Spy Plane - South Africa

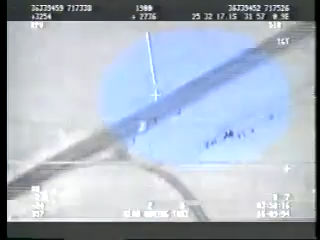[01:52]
This footage was shot at 3 in the morning, over a pitch dark cane field, near the Mozambique border. The dark shapes are illegal immigrants, making a rendezvous with their taxi.
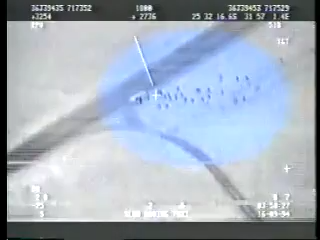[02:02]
The spy cameras can also be fitted to helicopters. That system, known as LEO, saw action in Lesotho. It was sent in to spy on deserted bases, used by rebel soldiers at night.